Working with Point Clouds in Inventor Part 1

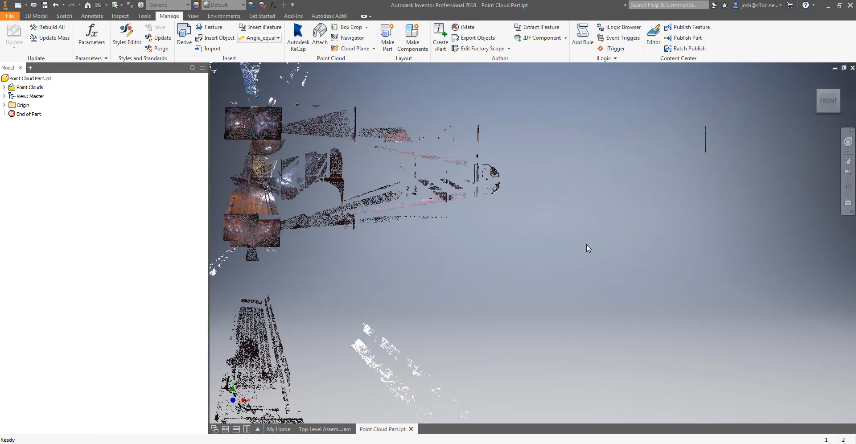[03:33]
the origin of the main assembly using three flush constraints.
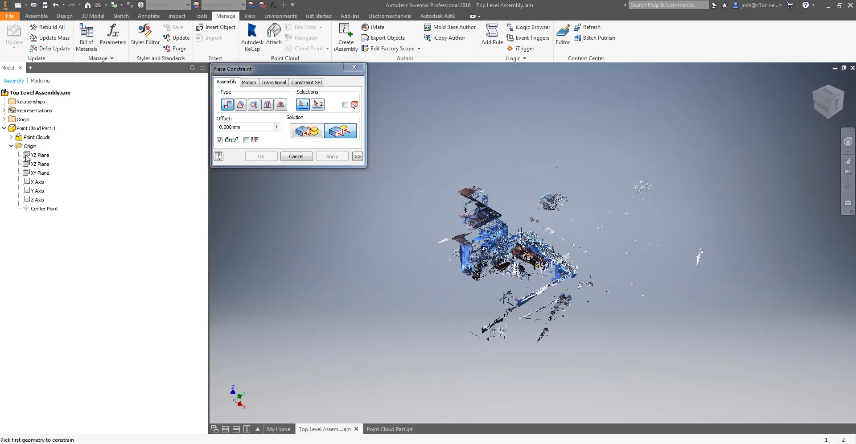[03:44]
This allows you to either hide the point cloud by turning off the visibility of the part when you don't really need it or if your computer is really struggling then you can suppress the part file freeing up the resources to work faster and smoother. The other huge advantage to having your point cloud in a part file though is that if you are using a top-down modeling method and you have a common origin point with
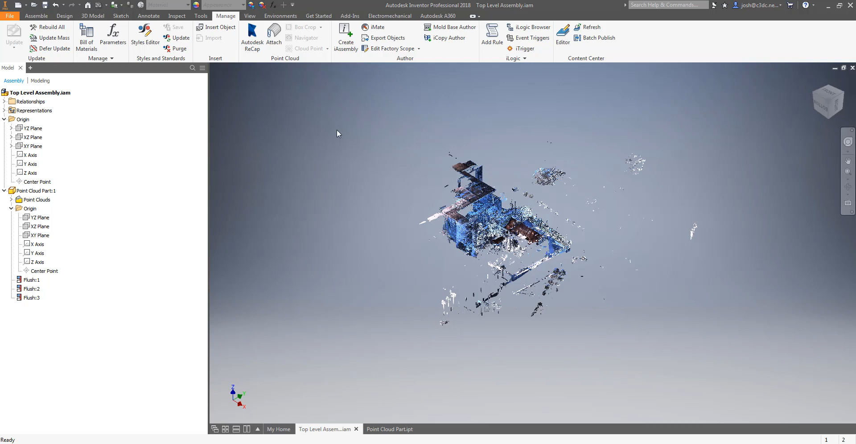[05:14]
You should do this in both the point cloud part and the main assembly. In most cases you will want to align the view cube with the wall or a grid line of a structure. So you need to rotate the point cloud until you have it aligned
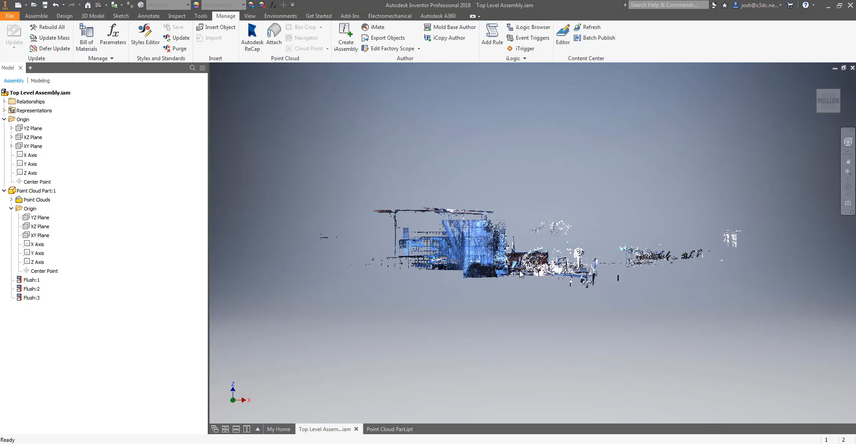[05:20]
the way you want then right click on your view cube and select the set current view as and select front.
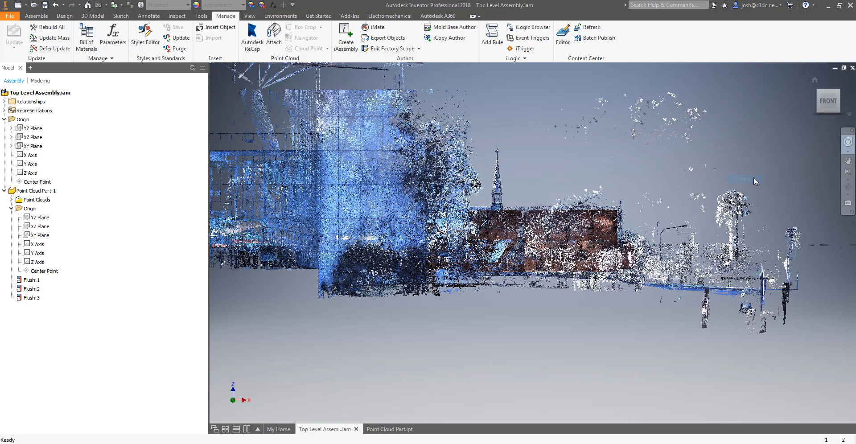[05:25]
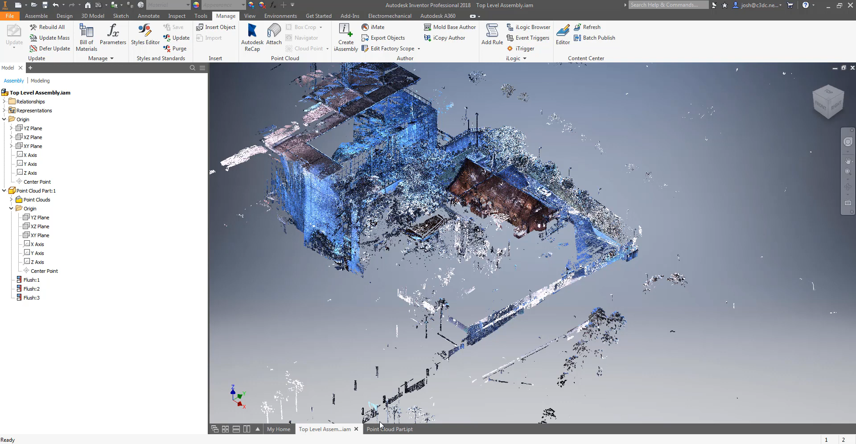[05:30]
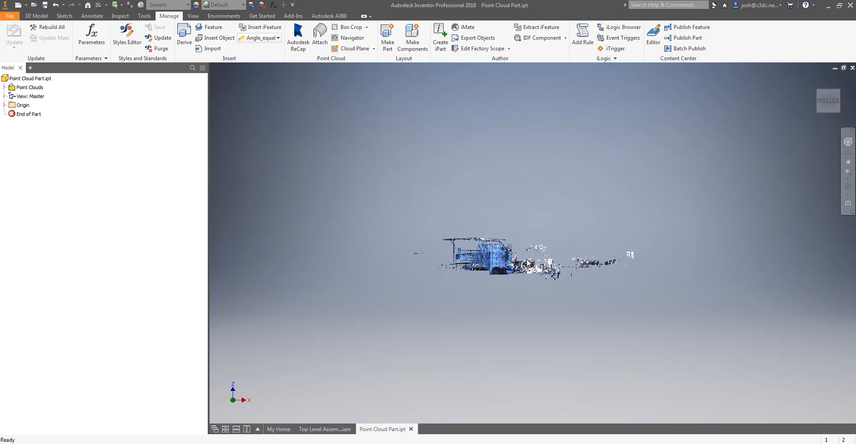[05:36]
Alternately you can cheat a little here by creating a point cloud plane and doing a look at that plane and then aligning your view cube and deleting the cloud plane again.
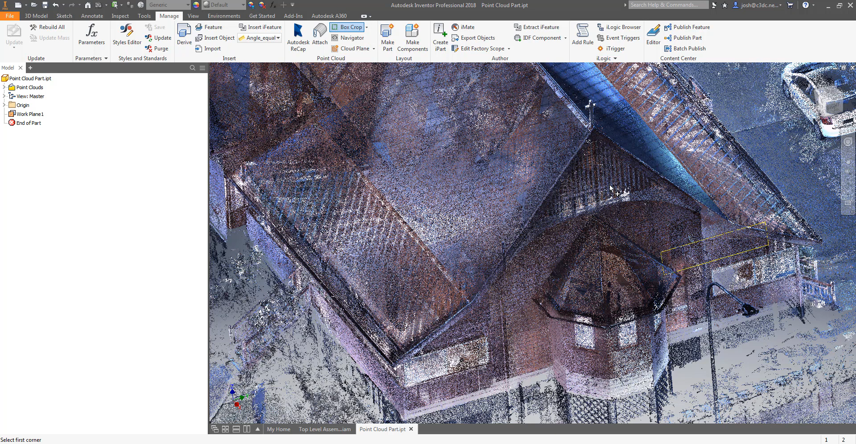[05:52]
Creating planes this way can be a little risky though due to the way that the software works out the
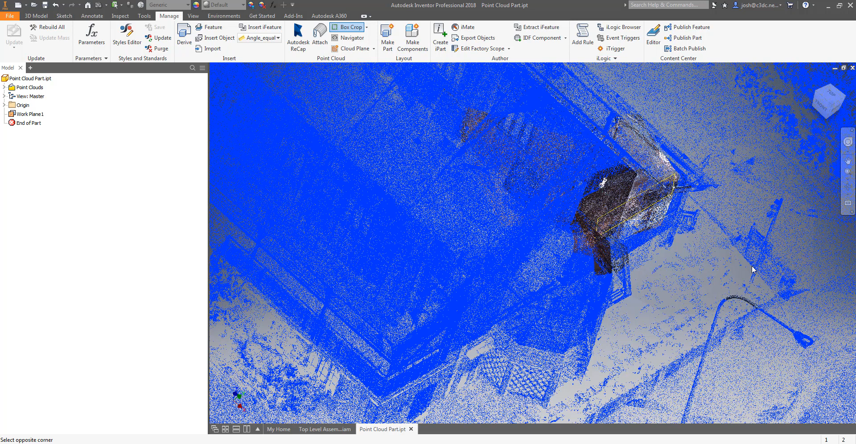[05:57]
orientation of the plane and the points used to create that plane meaning you can end up with a plane that isn't aligned correctly to the surface that you want.
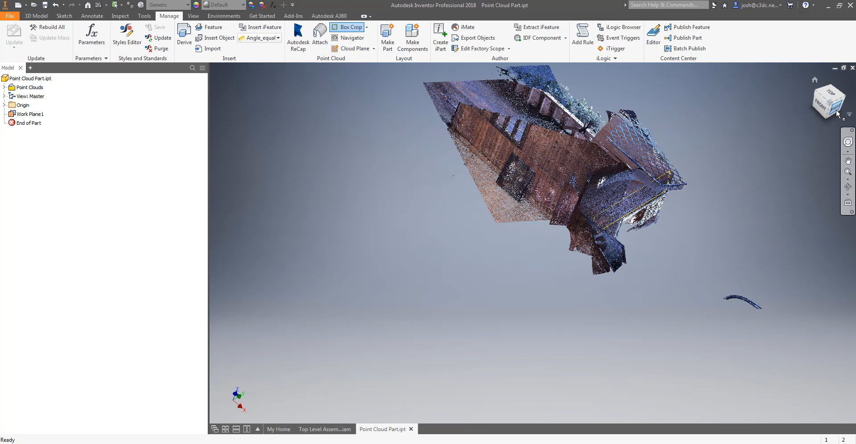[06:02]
You should take care to ensure that you have the right alignment. You can refine or change this later if it didn't work exactly as the way you would
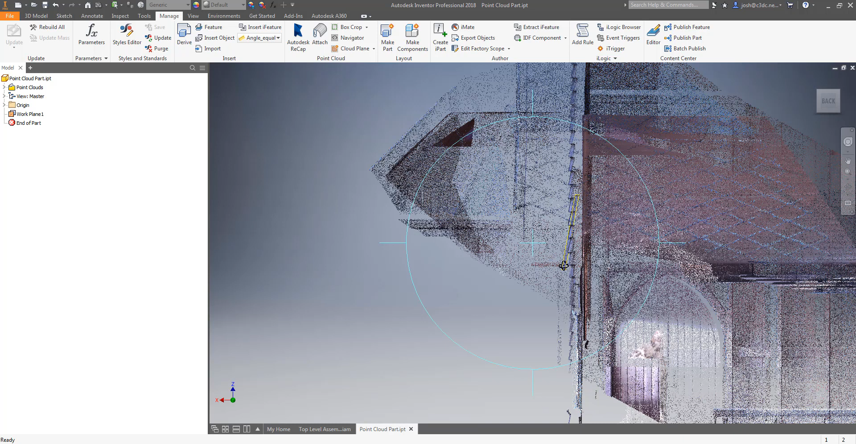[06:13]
like so for now we'll just do this step manually and if we need to we'll change it later. Now that we have the point cloud in a model the next thing you are going to want to know is how to isolate things in your point cloud so you can view things a little easier. If you open your point cloud part and go to the manage tab you will see a point cloud panel that gives you a few options.
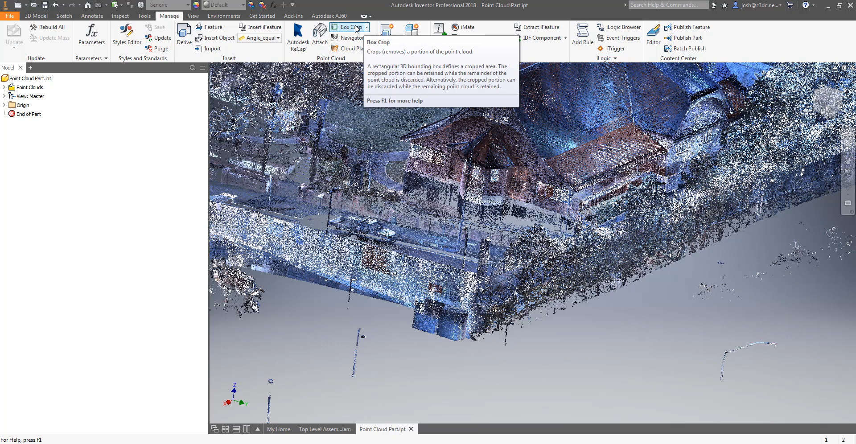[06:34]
The main one you will be interested in is the box crop function. This is where having your point cloud aligned to your view
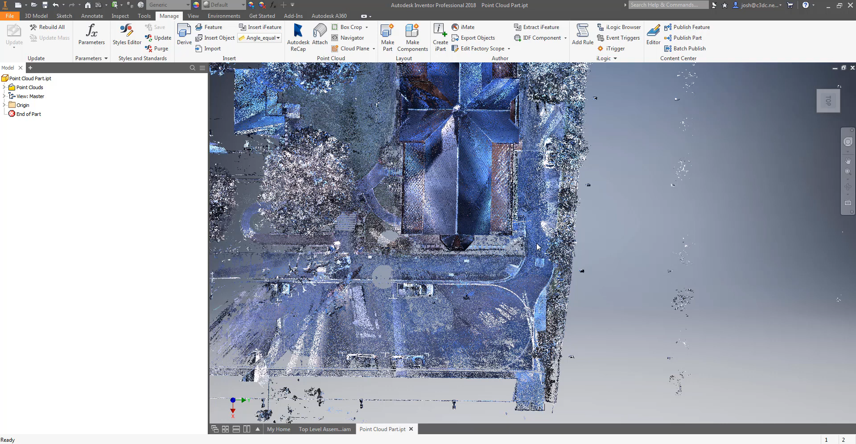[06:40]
cube in is handy and saves a lot of time and effort. The box crop function does exactly as advertised and crops or hides a portion of the point cloud inside or outside the box that you draw.
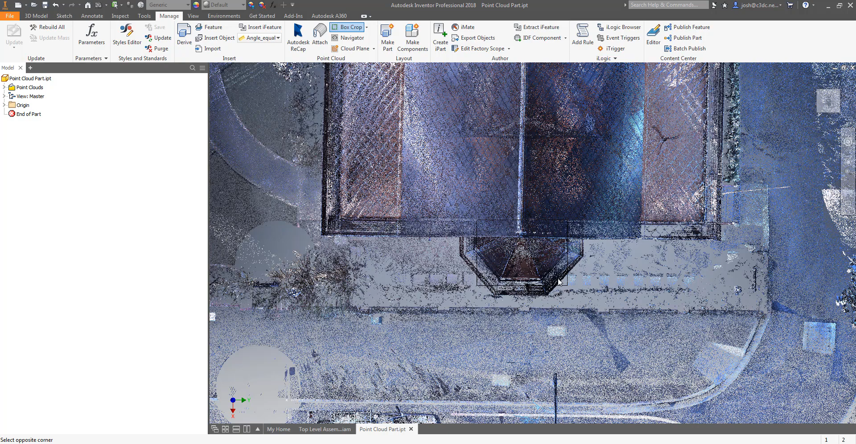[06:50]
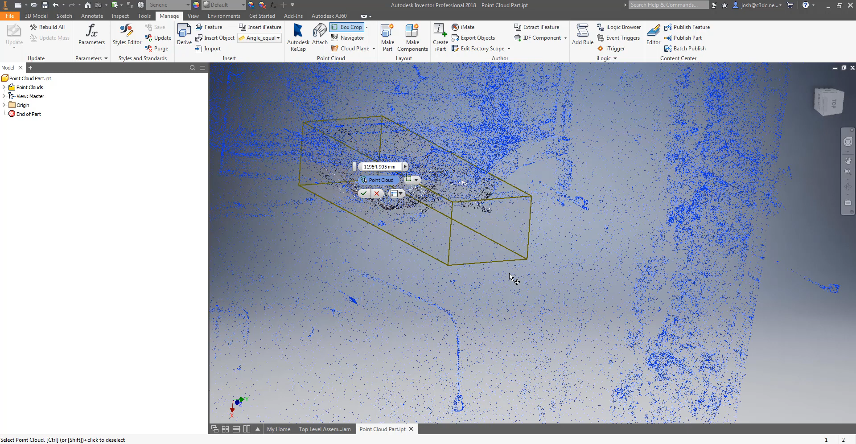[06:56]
You can adjust the box size using the arrow grips on each side and you can change which portion of the point cloud is kept or hidden from
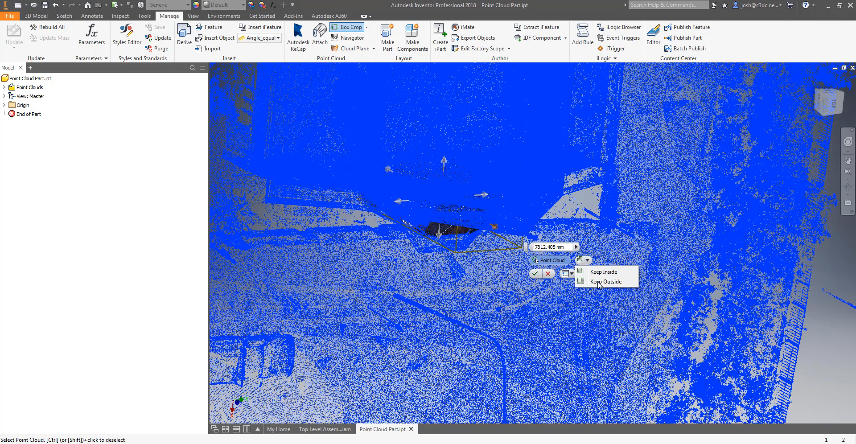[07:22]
this drop-down and the portion of the point cloud which will be hidden turns blue accordingly.
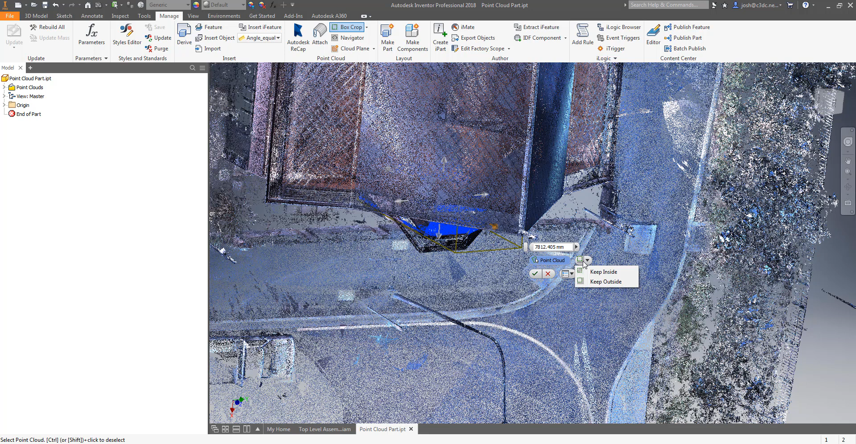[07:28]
And then click on the green check mark to OK the changes. Using a combination of these functions you can isolate anything you like in the point cloud.
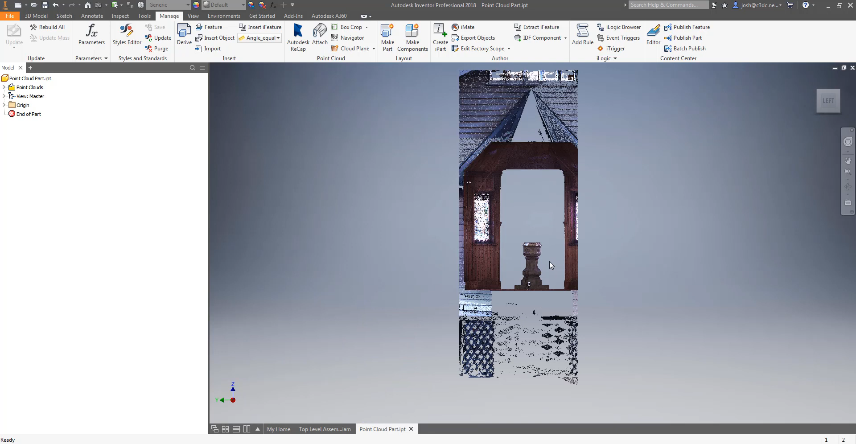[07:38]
It doesn't delete the points so you can get them back when you need them.
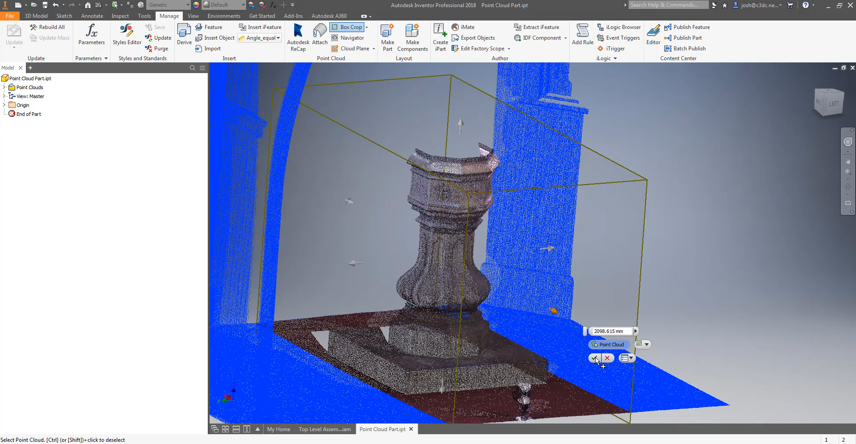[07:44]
The you can't save these crop states to come back to later easily.
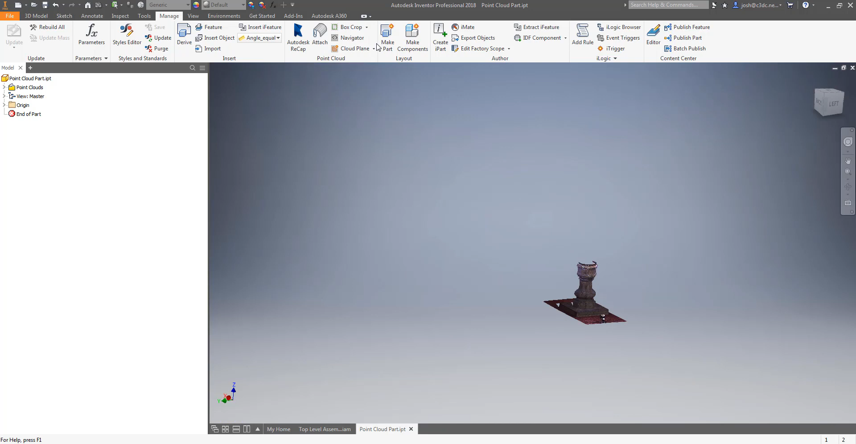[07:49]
You can't undo just one crop. If you go back to your box crop command and select undo crop it will undo all crops and you will have to start again.
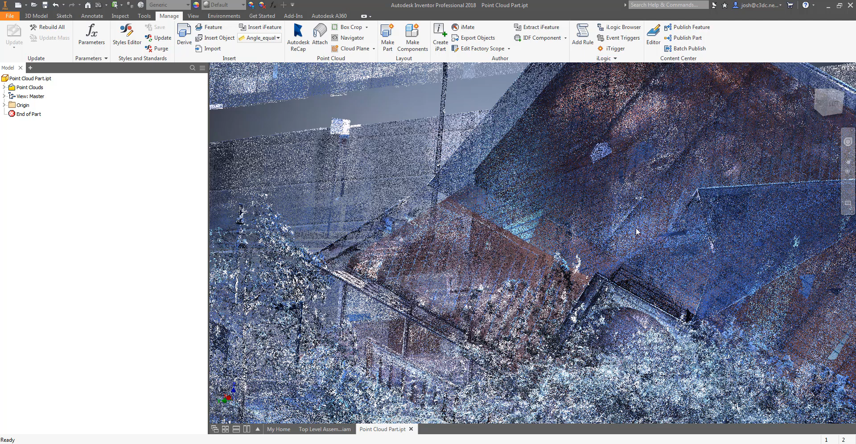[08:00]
The only way to undo a crop is if it was the last command you used you can press ctrl z and it will undo. This may change in time as AutoCAD has more and better tools for handling this but there is nothing on the horizon at this stage as far as I know for this functionality in Inventor. So just be careful when doing this. If this process of cropping and uncropping is proving problematic for your job and you would like to be able to save a few different crop views there is a way to handle this process if you have recap pro by using regions.
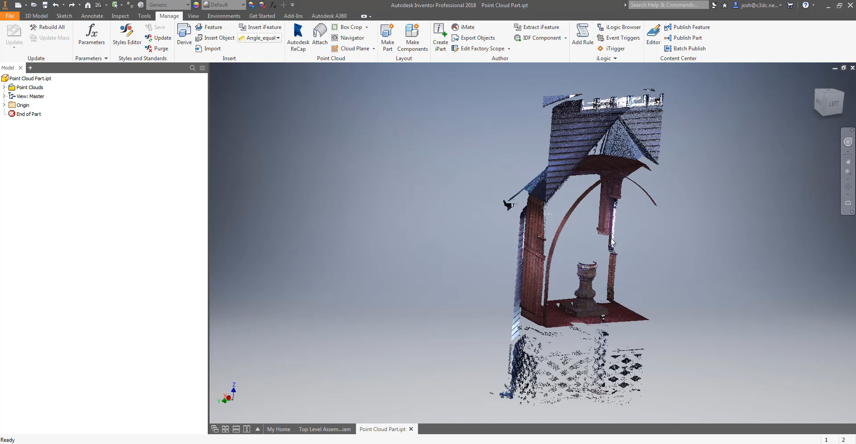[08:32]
I covered this in-depth in recap tutorials so I won't go over again here but if you have a RCP file attached you will see this navigator button is lit up.
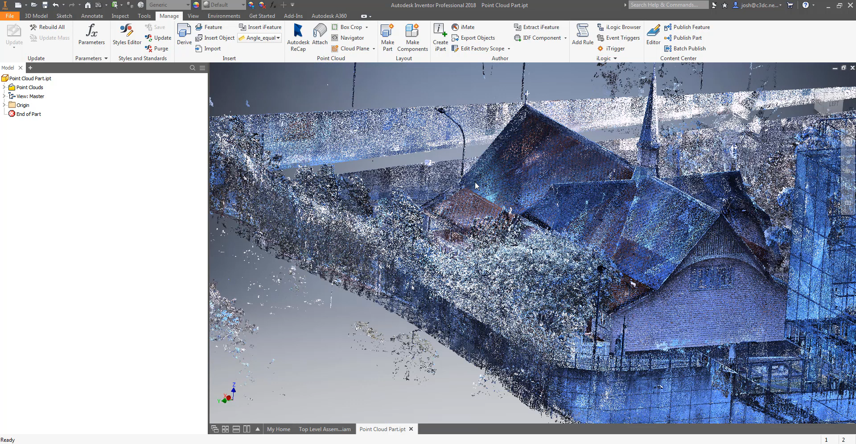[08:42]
This allows you to use some of the functions that transfer from recap like regions and scan locations. If you have created a region in an RCP file and saved that you will see that region here in the point cloud navigator.
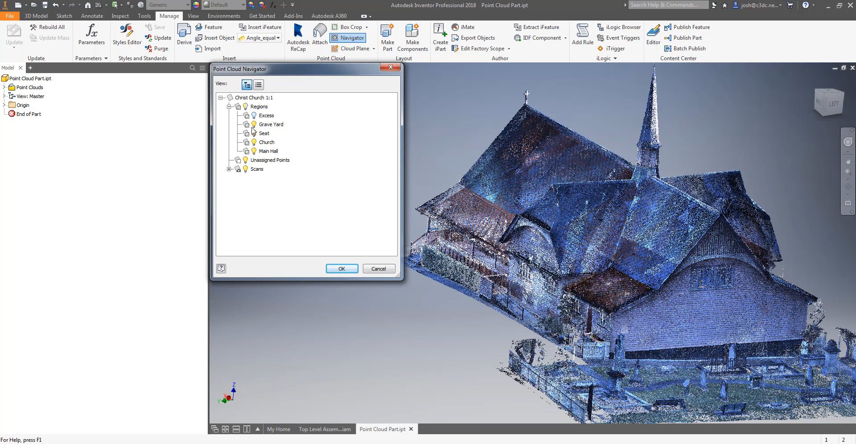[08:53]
You can turn regions on and off like layers
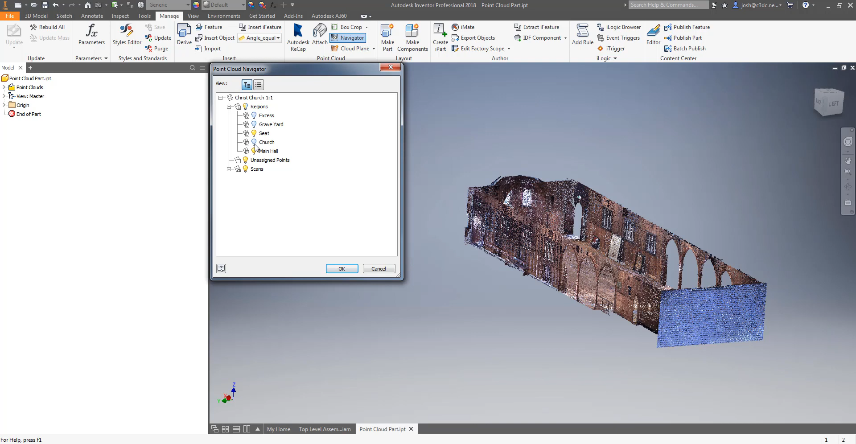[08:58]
and hide the bits of the point cloud that you don't want or need to see while you're working and this will help you model things a little bit faster.
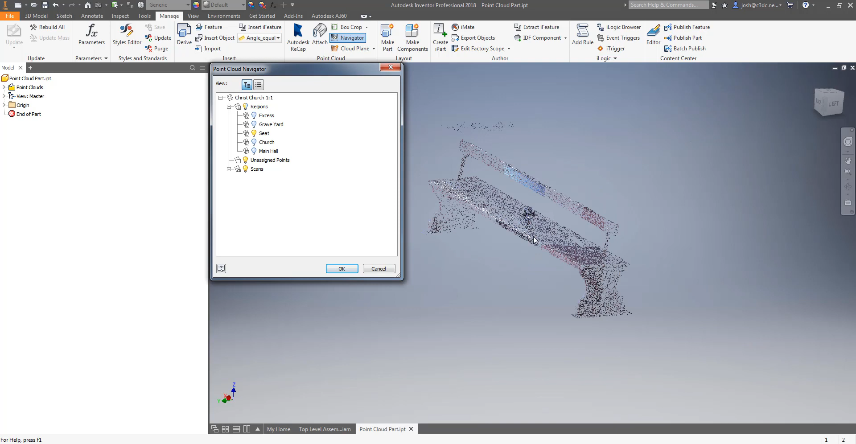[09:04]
It also frees up some resources in Inventor and you can work a little bit quicker rotate things faster.